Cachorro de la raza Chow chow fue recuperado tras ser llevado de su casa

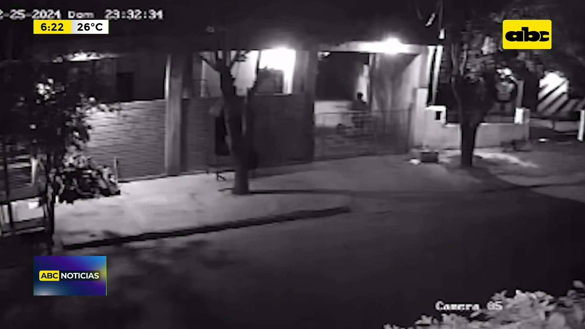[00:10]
Le robaron al perro. Un adolescente de 17 años abrió el portón, salió el perrito, lógicamente se adueñó, llegó a su casa.
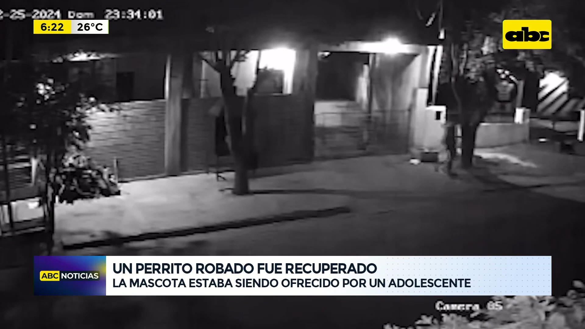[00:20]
Mediante estas imágenes de circuito cerrado, los propietarios de esta mascota, ¿verdad? ¡Qué hermoso, Peggy!